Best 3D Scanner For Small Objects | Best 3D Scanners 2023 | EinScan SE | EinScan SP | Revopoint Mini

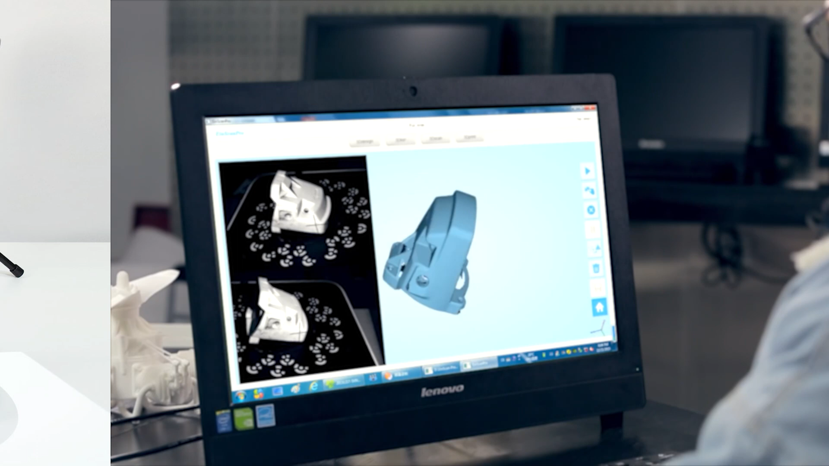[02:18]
With the Southeast, you can scan objects in stationary mode by manually moving the object in the scanner's field of view.